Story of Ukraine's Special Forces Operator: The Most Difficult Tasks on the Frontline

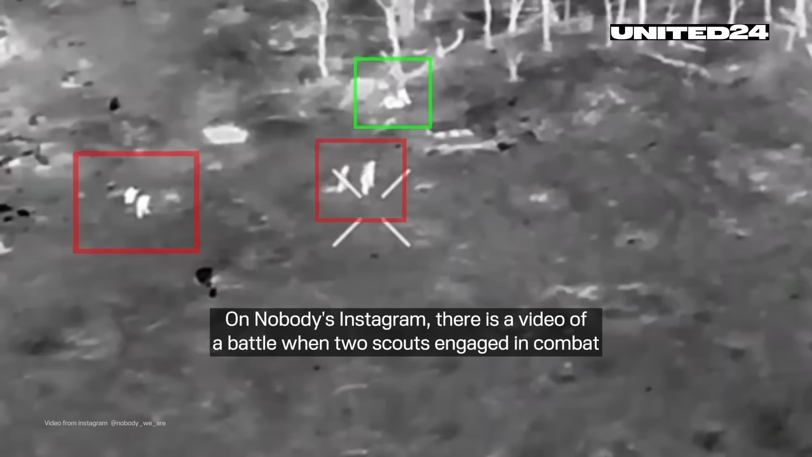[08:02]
On nobody's Instagram, there's a video of a battle when two scouts engaged in combat with a whole group of Wagner fighters during a body evacuation.
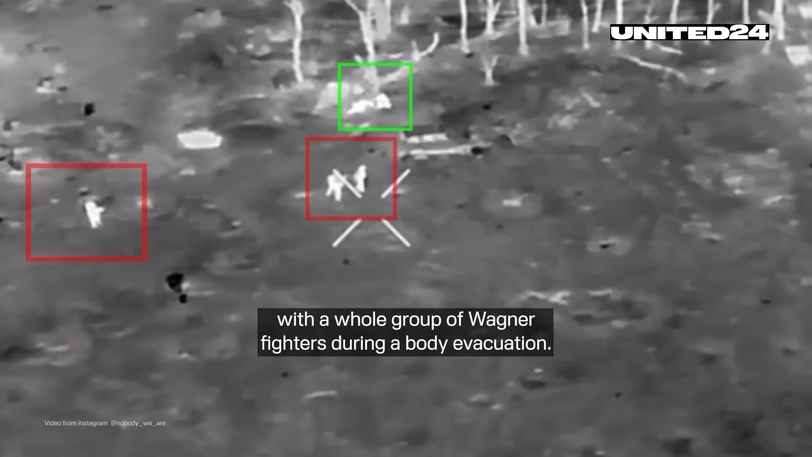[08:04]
We retrieved this comrade's body, not just once.
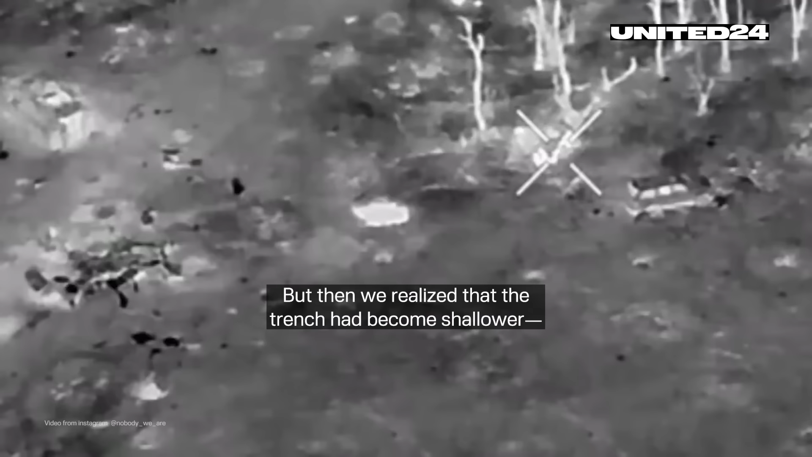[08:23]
The body was simply buried by artillery explosions.
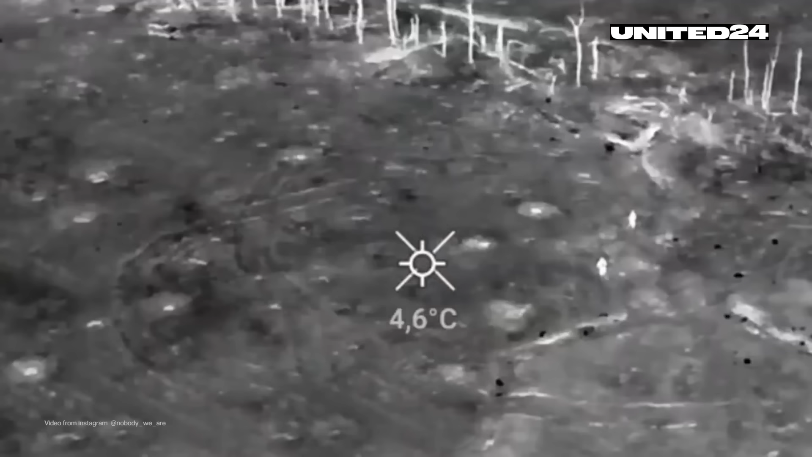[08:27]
On screen: spot 4.6°C
The first time we dug it up, literally 15 meters away from the trench full of Wagner fighters.
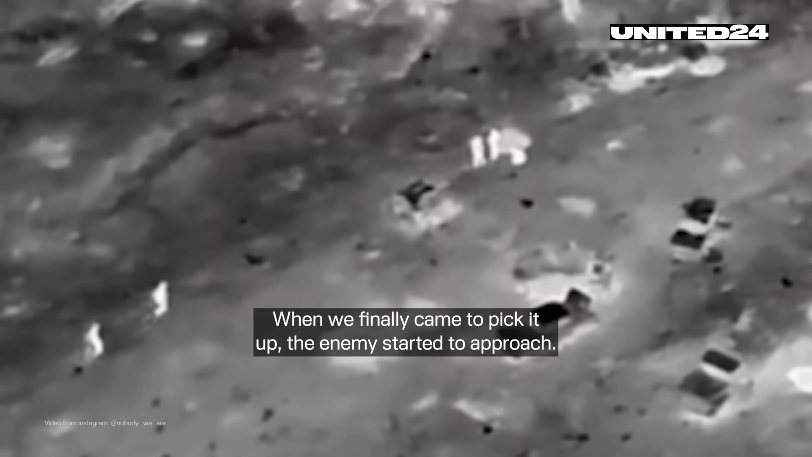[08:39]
When we finally came to pick it up, the enemy started to approach.
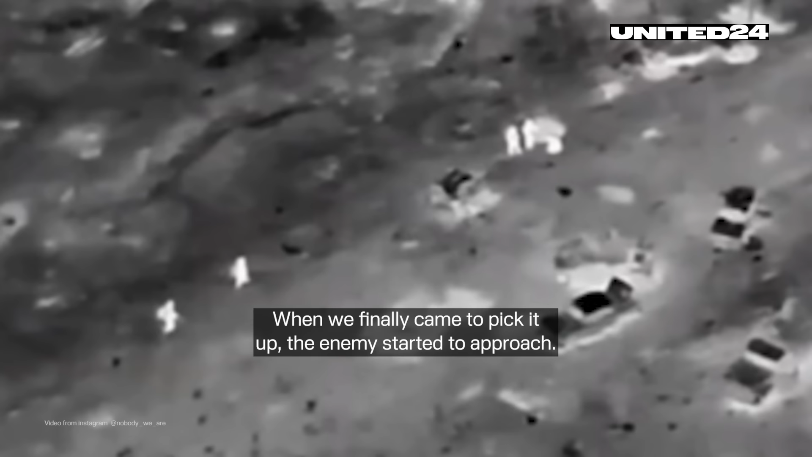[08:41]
Our guys suddenly heard voices very close, within five meters.
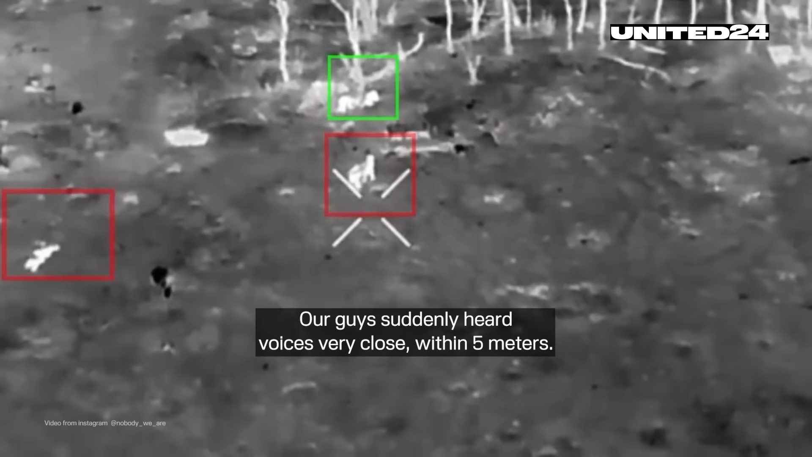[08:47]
They immediately engaged the enemy, resulting in the elimination and injury of the enemy.